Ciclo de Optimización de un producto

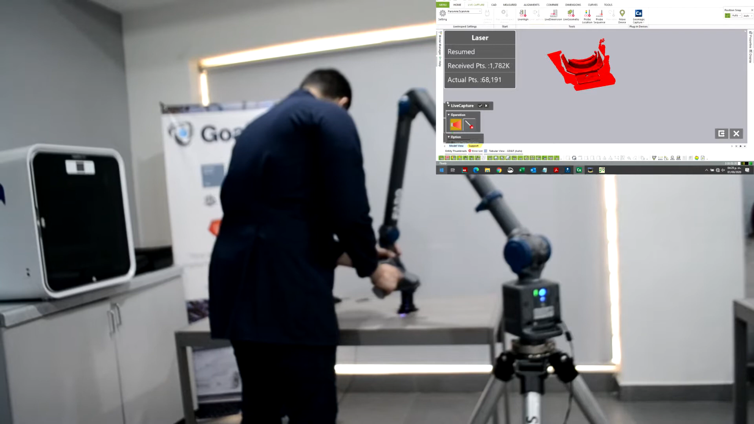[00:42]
objeto físico con una precisión de 40 micras.
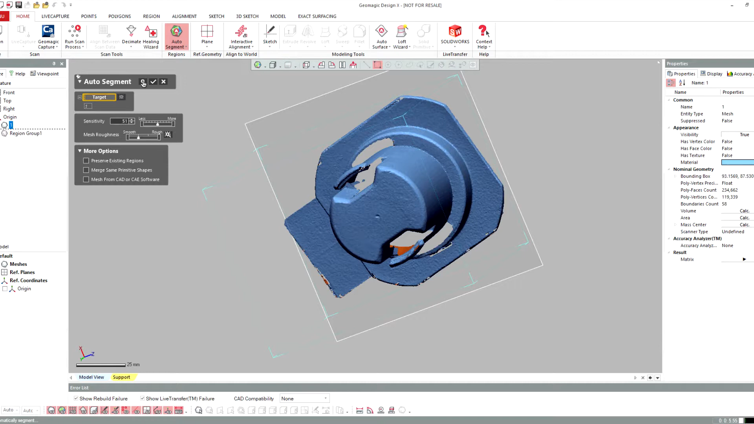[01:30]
Después segmentamos por regiones nuestra malla para que sea más fácil reconocer lo que son las geometrías y superficies.
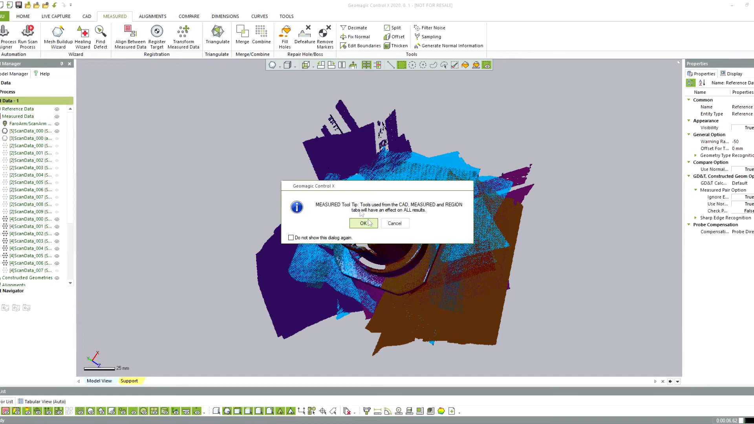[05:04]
Mediante un empalme del escaneo 3D y el modelo CAD, podemos observar con un mapa de color las discrepancias que existen entre ellos.